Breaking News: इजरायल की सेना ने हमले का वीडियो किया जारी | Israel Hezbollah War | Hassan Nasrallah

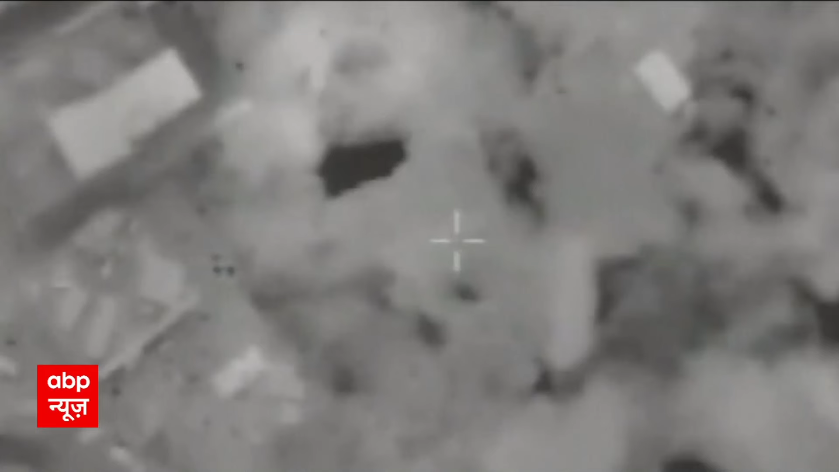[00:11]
تھکانوں پر حملہ کیا گیا ہے لبنان
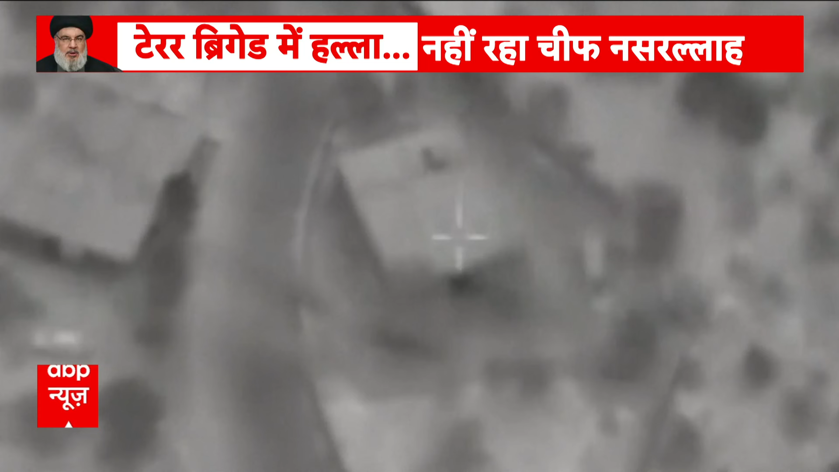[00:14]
میں اس وقت کی ایک بڑی خبر اور اس حملے کا یہ ویڈیو جو اس وقت آپ دیکھ رہے ہیں وہ بھی
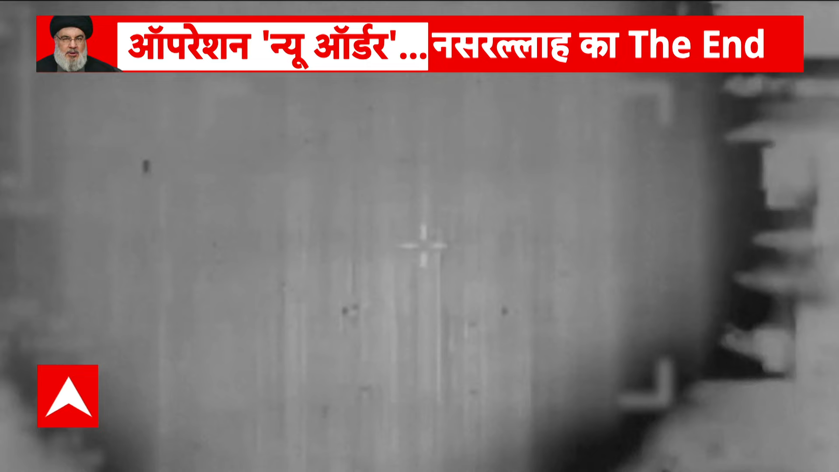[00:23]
بھیشن حملہ جاری ہے اور اسی کی تصدیق کرتا ہوا یہ ویڈیو اس وقت آپ دیکھ رہے ہیں جسے اسرائیل
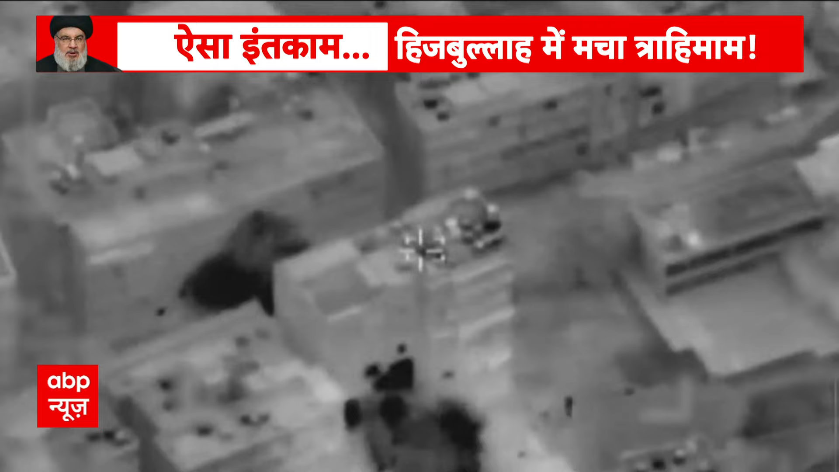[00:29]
کی سینہ نے جاری کیا اسمبلے کا ویڈیو جس میں دھماکے کس طرح سے ہو رہے